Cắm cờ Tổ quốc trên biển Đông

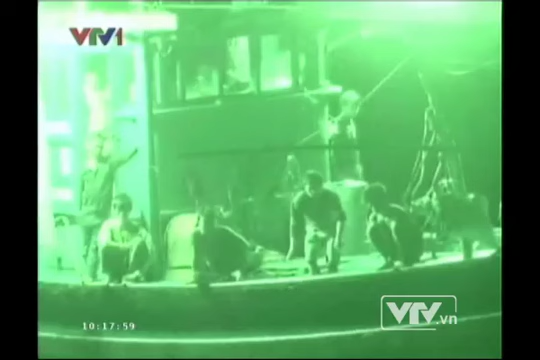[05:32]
Giữa mênh mông của đêm, đèn cao áp của những tàu câu cá ngừ đại dương sáng rực để dụ cá ngừ về.
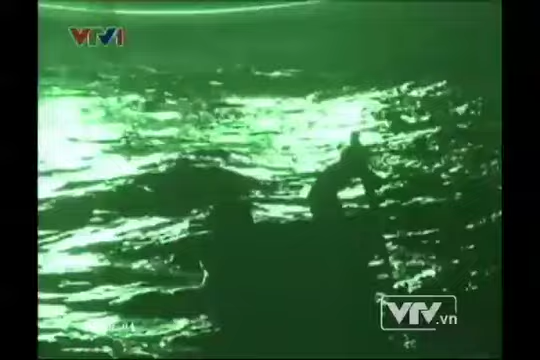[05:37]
12 giờ khuya, biển lạnh cắt da cắt thịt, sóng cấp 5.
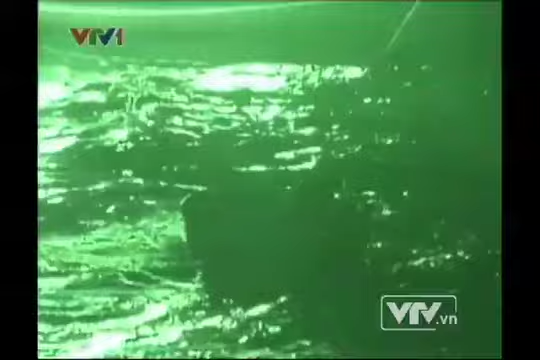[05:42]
Thế nhưng các ngư dân vẫn vội vã lao mình xuống biển để trinh sát cá.
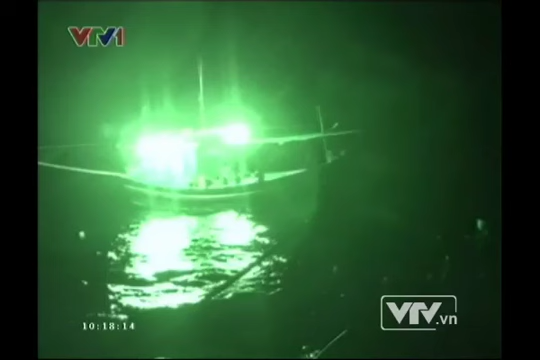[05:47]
2 phút, 4 phút, rồi 7 phút trôi qua,
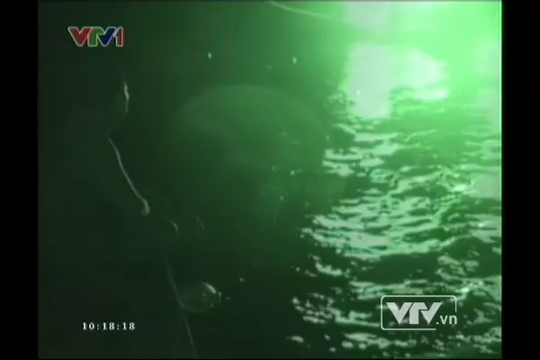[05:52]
những ngư dân lặn hụp trinh sát cá vẫn chưa trở về tàu.
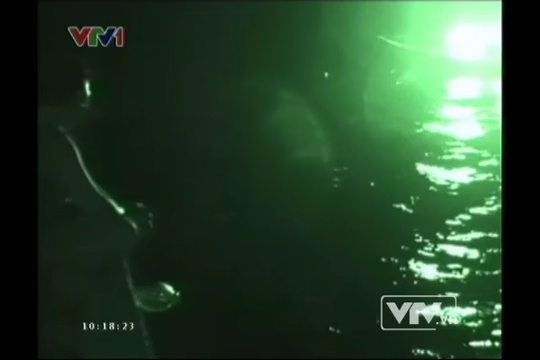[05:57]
Sốt ruột, thuyền trưởng Vương đưa tàu chạy lại gần, át cả tiếng sóng. Những ngư dân cho biết cá tụ về rất ít, không đáng để bủ lưới.
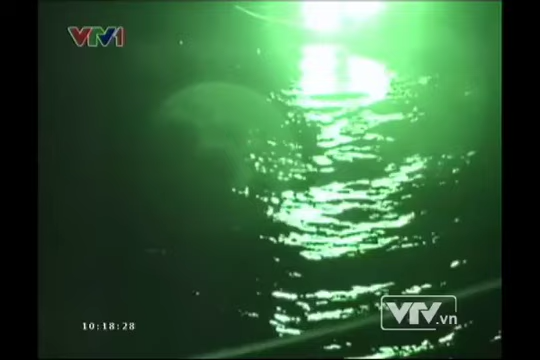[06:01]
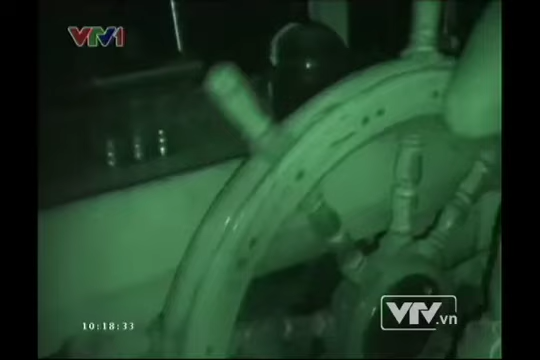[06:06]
Lại một đợt săn mồi bất thành, tàu chúng tôi tiếp tục đi xuyên đêm đến sáng.
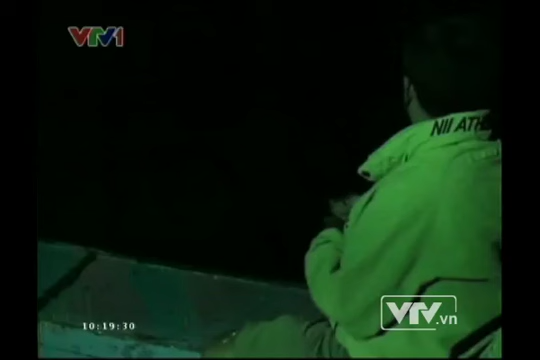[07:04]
Là lính mới, chúng tôi thường được phân công trực cùng những ngư dân lớn tuổi gác ca đầu từ 19 giờ đến 21 giờ.